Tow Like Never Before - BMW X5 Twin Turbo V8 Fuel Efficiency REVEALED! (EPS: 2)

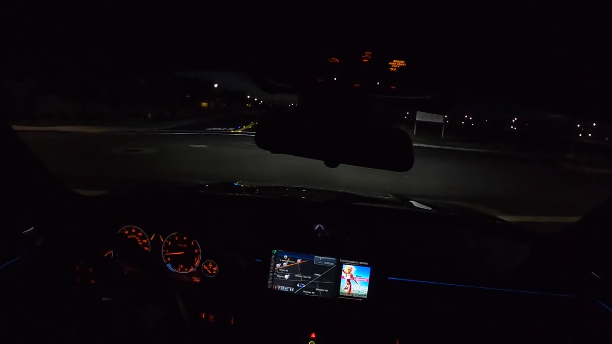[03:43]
It is a Civic EG hat. This is a hatchback, and he has a motor swap. It's like an Integra Type R motor. And we're meeting up with my buddy with the Mercedes C63 AMG. So, it should be fun. Alright, the last video, people asked me about a mile per gallon.
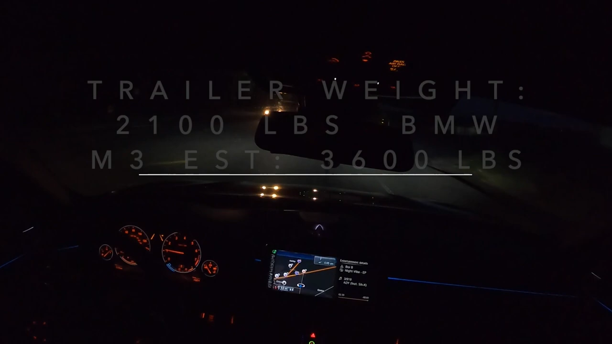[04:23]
So, I'm going to cycle through that now. And... I'm just going to reset it. I'm going to clear it out. That way I get a full, like, clean reset. Okay. Now we'll see what I'm really going for towing instead of being average for my non-toying mile per gallon.
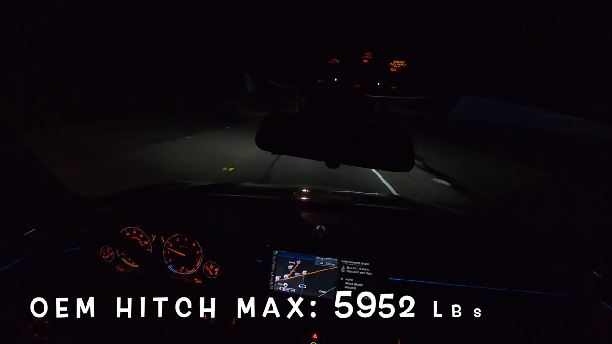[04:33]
I get on the highway, and I'll report back to you. Right now, I'm just traveling about 48 miles an hour.
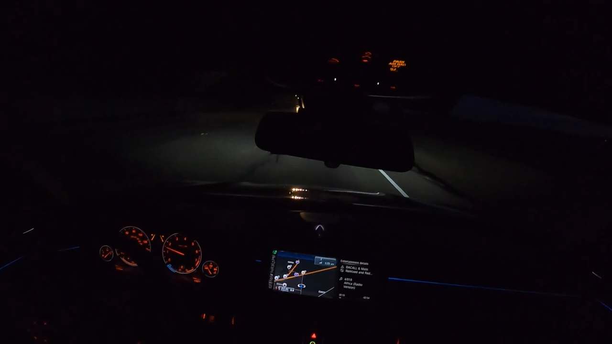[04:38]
Everything's moving. I have a little vibration from the trailer.
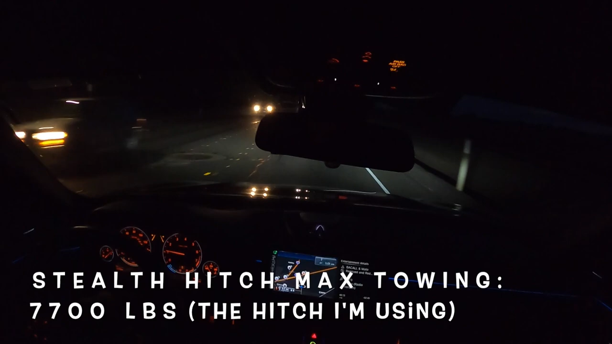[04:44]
I think this is the last trip I did with, obviously, a different trailer. You probably don't know what you get. But this trailer seems to vibrate a little bit more. But, you know, I pulled over and checked everything out. Everything looks fine. Alright. Getting on the highway. Try this way.
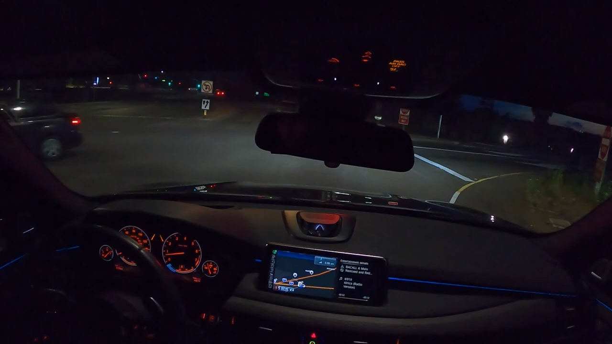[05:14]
Okay. Now we're getting on the highway. I like the brakes on this one compared to some other U-Haul trailers I've had. The brakes seem to activate appropriately. Some other ones I just feel like they, it was almost like a on-off switch. These seem to be more in line with what the tow vehicle is doing.
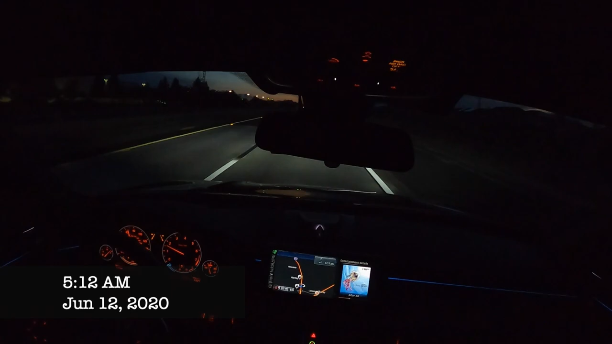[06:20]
Pick up speed here. Go ahead and activate cruise control. Put it on step three. For distance. For distance three. Since I'm towing I like to keep a little more distance. I'll do a few miles like this. I'll report back with my fuel mileage. Alright.